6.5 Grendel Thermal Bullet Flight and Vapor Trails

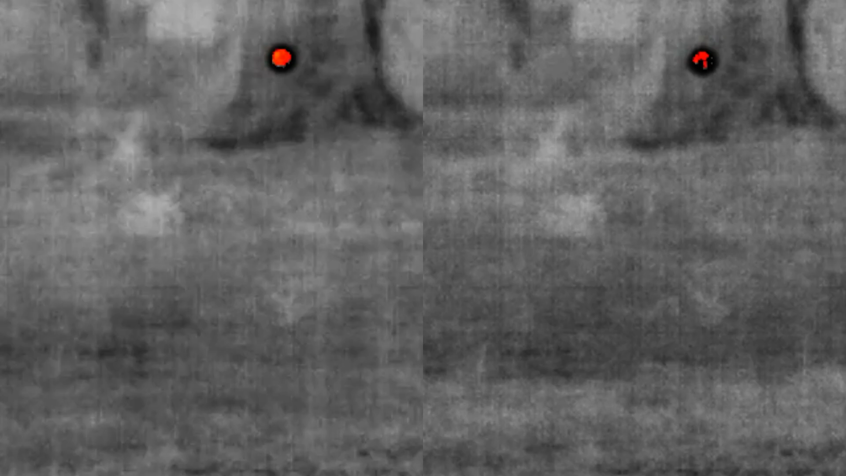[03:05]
i will slow this down now to 80 percent and run the bullet side by side the left column will always be the first bullet the right column will be the second then third bullet